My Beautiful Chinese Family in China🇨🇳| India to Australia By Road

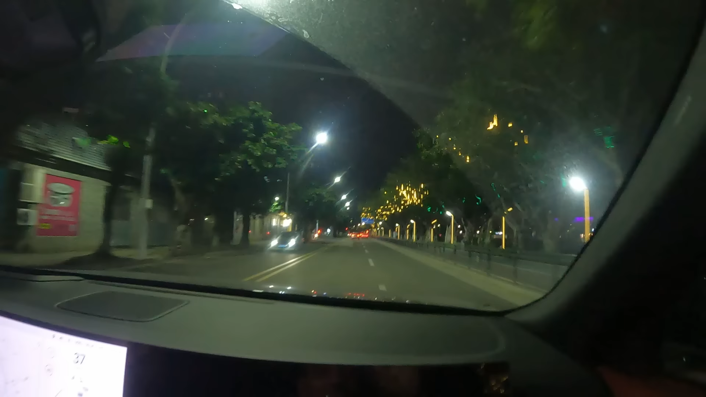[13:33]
हैं चाइना और कई सारी नहों ने अपनी कार बगर बनाई है जो आप देख सकते हो भी यह कार भी काफी ज्यादा पूपुर अज़ा से सामने वो गाड़ी आई तो इस
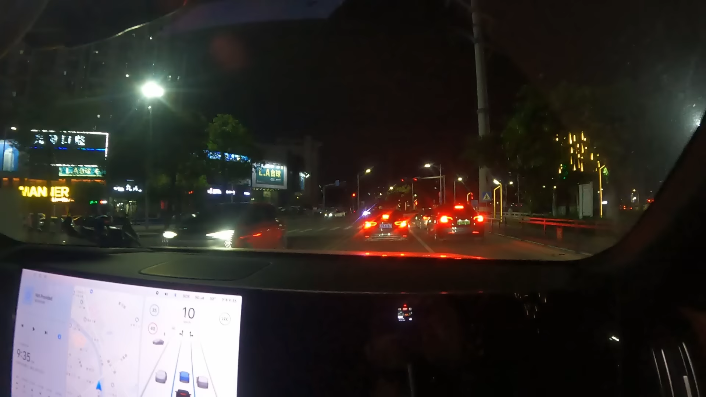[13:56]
के दस बजगे हैं दोस्तो और अभी मुझे यह थोड़ा सिटी का ट्यूर दे रहे हैं बोल रहे मां को दिखाता हूं यह
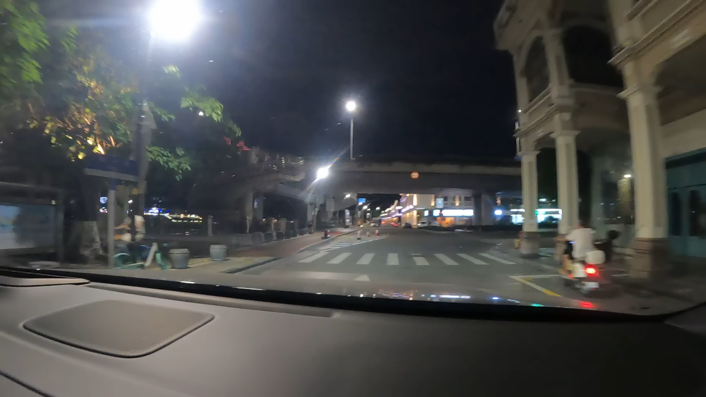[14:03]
शहर कैसा दिखता है तो यह आप नजारे देखो यहां के इनहां पर भी पुराने पुरानी गलियां
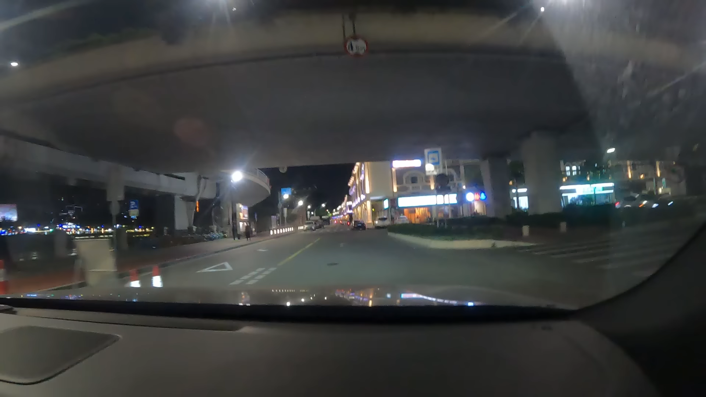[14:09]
जो 600 साल पुरानी है उससे भी कहीं पर ज्यादा है देखो ली का जो कनोट प्ले से वैसा ही नजारा लग रहा है
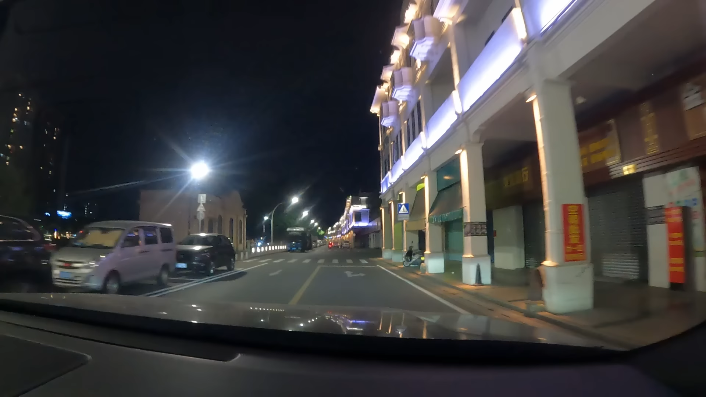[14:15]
और ऐसी इस पूरी सीटी में इलाक का ऐसा ही है लेप्ट साइड में आपको बड़ी बड़ी दुकाने
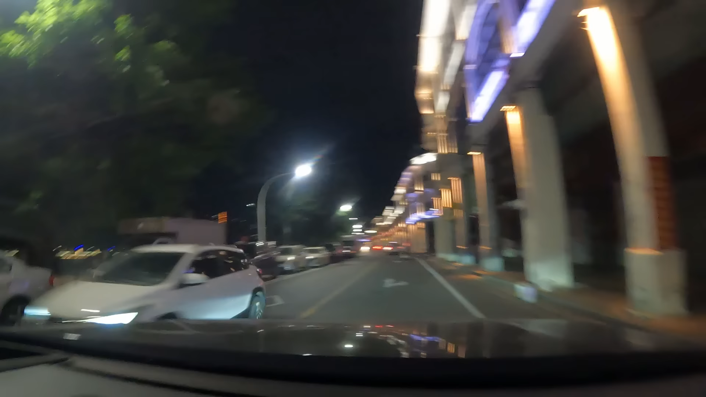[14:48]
कितना शान्त है इस तरफ नदी है और नदियां तो यहां के हर एक सीटी में है तो समझ लो कही ना कही वो एक तुरिजम का स्पोर्ट हो गया है लोग वहां
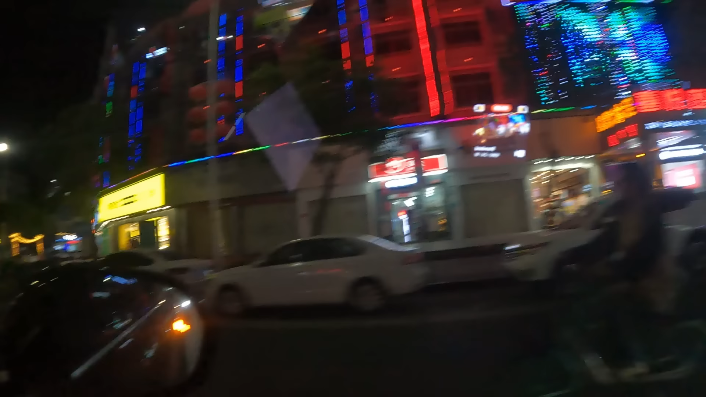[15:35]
में और यह सारे यह पर कोई कोफी शॉप्स हैं कोई
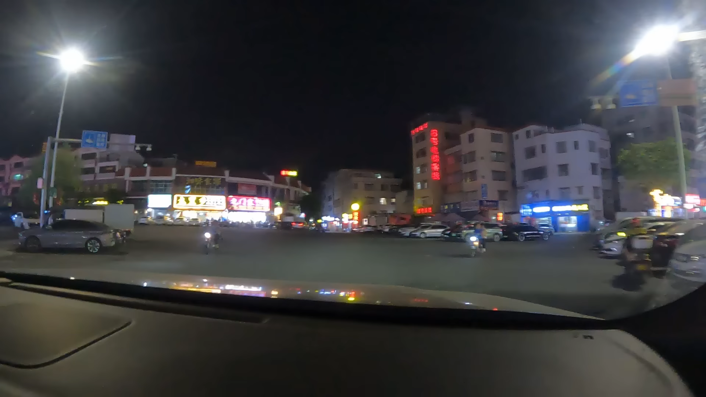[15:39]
खाने बीने के रेस्टरों कोगरे हैं सूप बगर रहे हैं नूडल्स बगर जाता भीते हैं लोग खाते हैं यह निजा रहे हैं